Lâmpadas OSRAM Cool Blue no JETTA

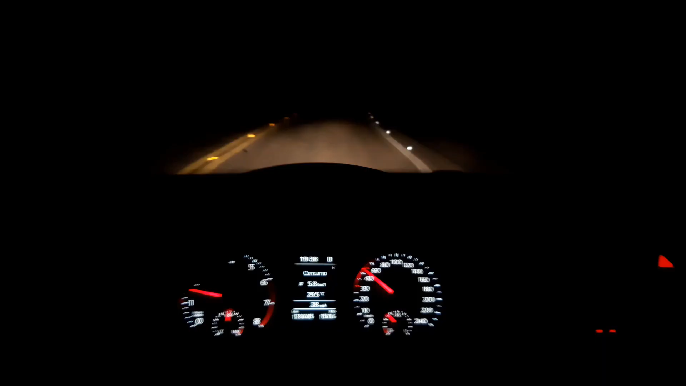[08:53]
Pessoal, já de cara, eu já vi aqui que a luminosidade dessa lâmpada realmente ela é bem melhor. Ela é mais amarela e ela ilumina muito.